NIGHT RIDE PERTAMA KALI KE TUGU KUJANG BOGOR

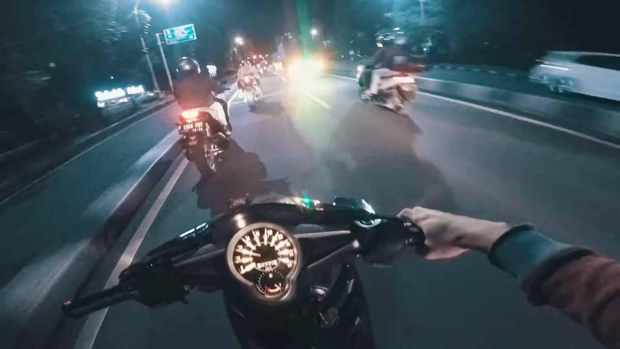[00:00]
Jadi naik red kali ini kita kayaknya muter-muter Bogor. Ini ramai, ini banyak. Banyak banget dah. Tuh ada Ere King, ada CBR, ada Kawasaki,
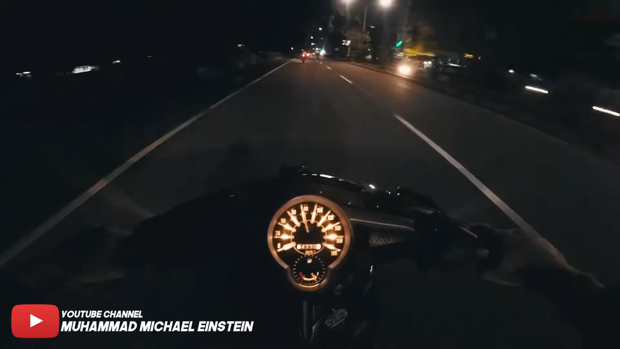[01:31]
Gila, ban gue kurang angin jadi gue nggak bisa ngebut anjir. Jadi naik red kali ini kita kayaknya muter-muter Bogor. Ini ramai, ini banyak banget dah.
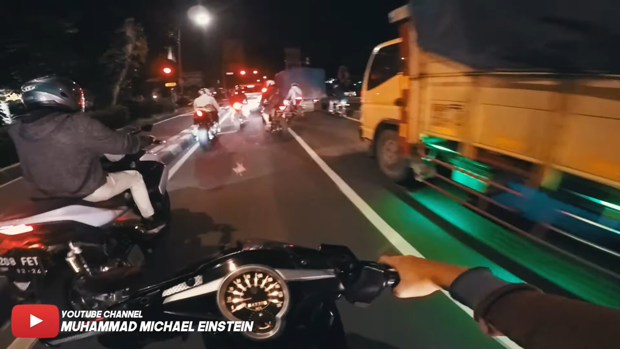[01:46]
Tuh ada Ere King, ada CBR, ada Kawasaki, ada MT,
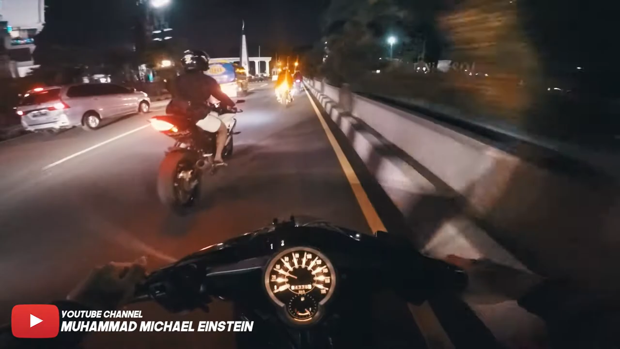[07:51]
Berhenti sini dulu nih. Nunggu Ical. Sepi-sepi loh. Sepi sih anjing tumben.